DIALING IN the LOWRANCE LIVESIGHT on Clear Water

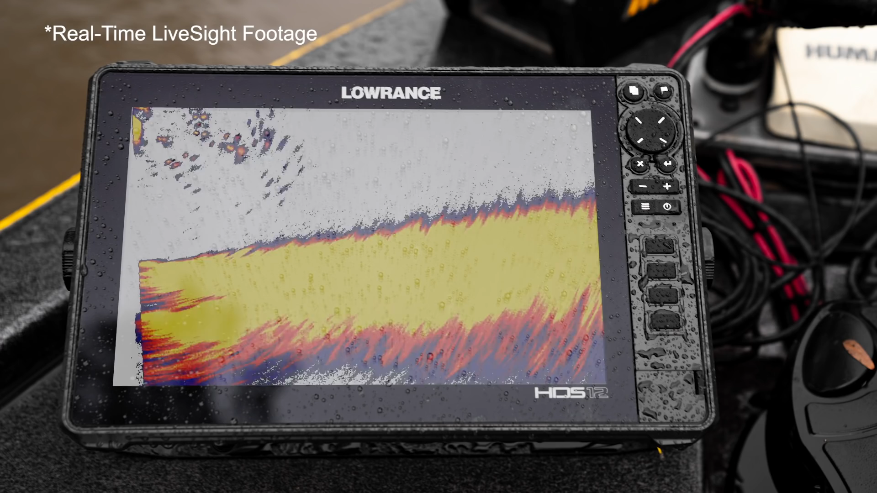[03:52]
And then palette number five is probably one more of my favorite color combinations because I think you can see more definition. You can see the harder bottom that we're on here. Move us away from the bank just a little bit. And then back to number one again, that stock color feature that Lowrance kind of recommends stock out of the box are number one feature. So again, guys, not a lot of things you can play with in terms of sensitivity, contrast, and things like that.